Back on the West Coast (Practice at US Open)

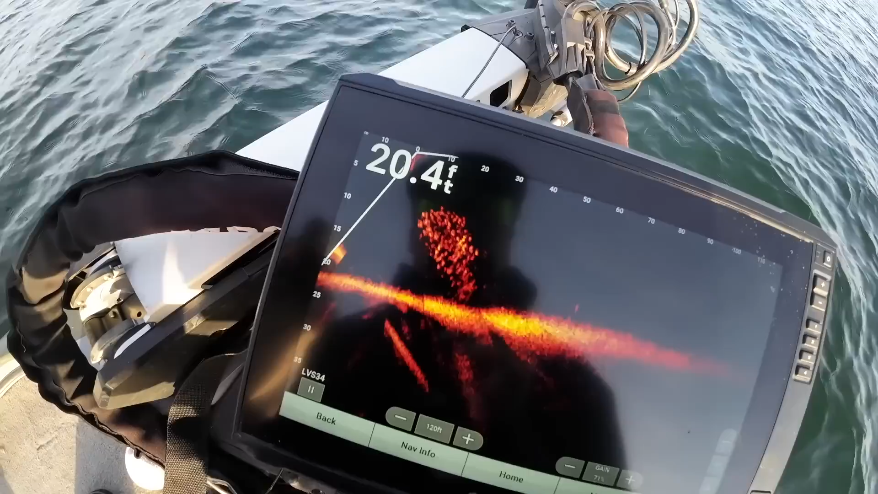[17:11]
On screen: depth 20.4 ft
Now these are probably, those are bass right there, but these are probably baby stripers is what those are. See how fast they're moving? If they're not a big ball of shad, they're baby stripes. Yesterday I caught one.
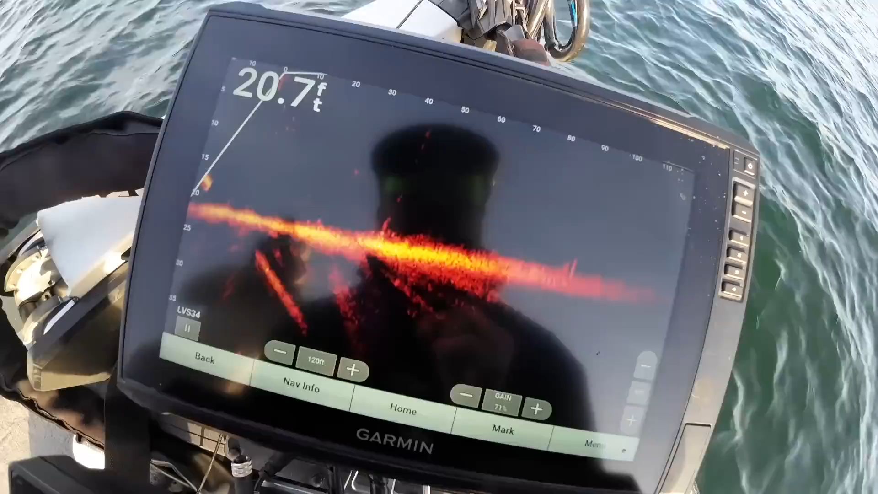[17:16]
On screen: depth 20.7 ft
I caught a smallmouth. Look at that one right there. Caught a smallmouth yesterday that had a baby striper in its throat that was like 4.5 inches, like swim bait size.